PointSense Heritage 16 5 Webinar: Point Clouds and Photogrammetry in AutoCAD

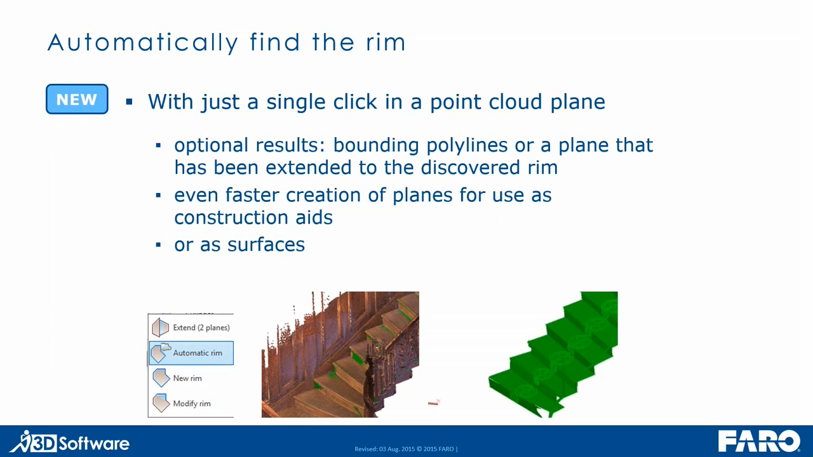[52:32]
or the bounding polyline of the plane. So we can create it very fast and we can also use it as surfaces for drawing on and for modeling. And to quickly create plan drawings.
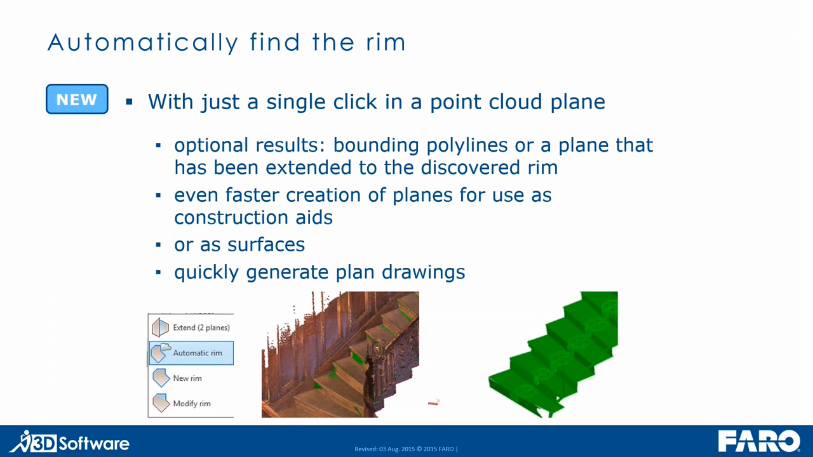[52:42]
We have here, I will show you another example.
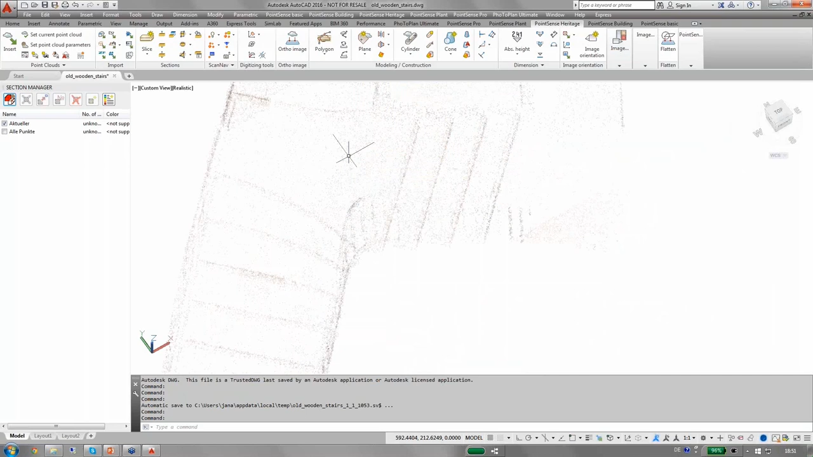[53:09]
than digitizing the outline of this plane, top plane here manually, I will just run the new command for creating the automatic rim. Again, here I can turn on parameters. I can set the search radius for that tool.
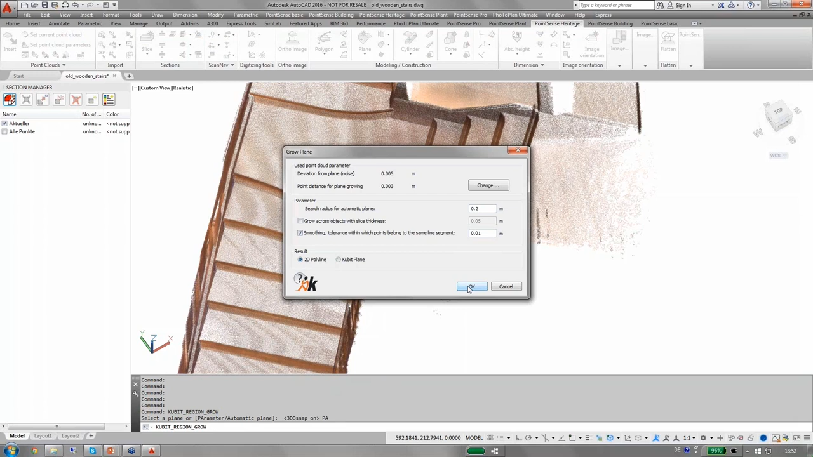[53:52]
I can also set smoothing tolerance. That's for the outline. And I want to create just a 3D polyline. I hit OK here. And then once more I need to turn on the object snap. Note of point cloud. Just refreshing here. So that's strange. I just need to check the automatic plane option in here.
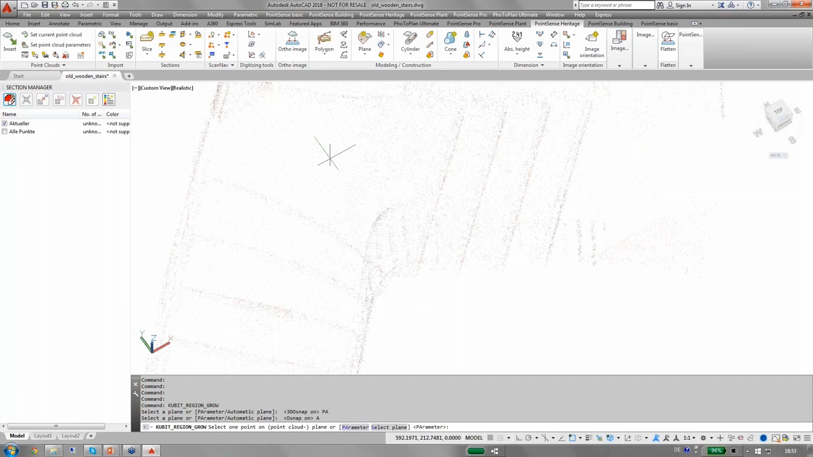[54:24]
And actually it should show the search radius in here. Yeah, I'll turn on the snap. Yeah, I did it already. I turned it off. Oh, sorry. My fault. Okay. I did turn it on. Now you can see the green search radius around my point snap.
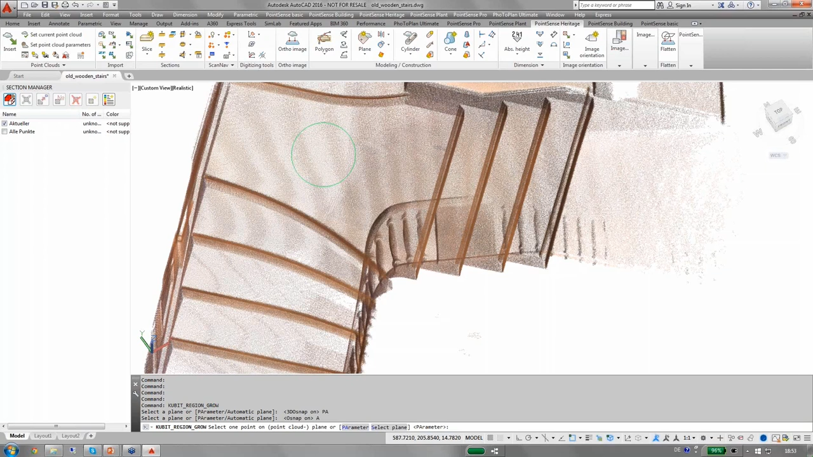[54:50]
And when I click, the algorithm will take a few seconds to automatically find the boundary in here. Still not complete yet.
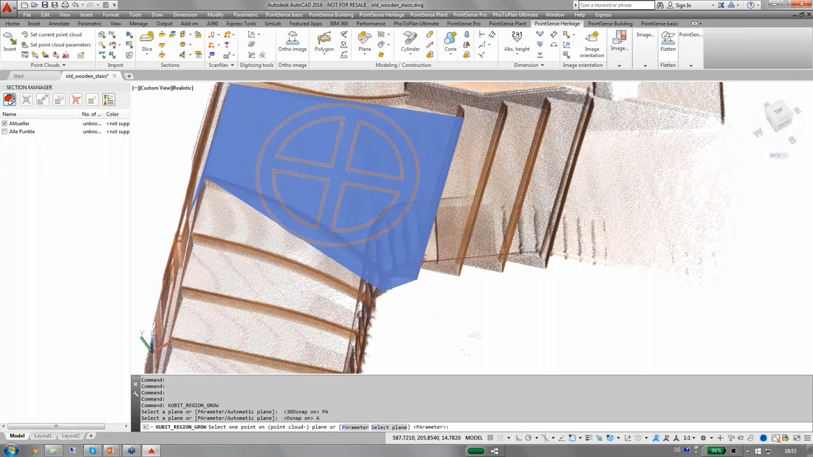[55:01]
Adjusting it a few times. And there we get the outline.